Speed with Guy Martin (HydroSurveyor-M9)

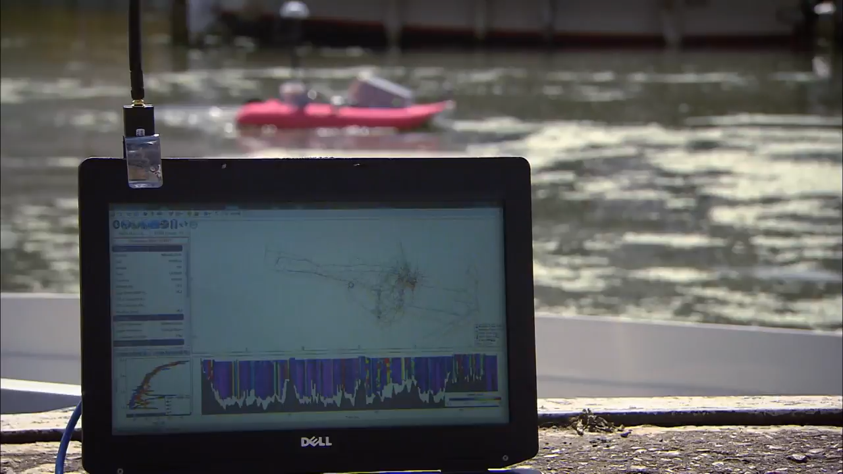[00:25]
the fine line of the blue and the greens yeah it's not good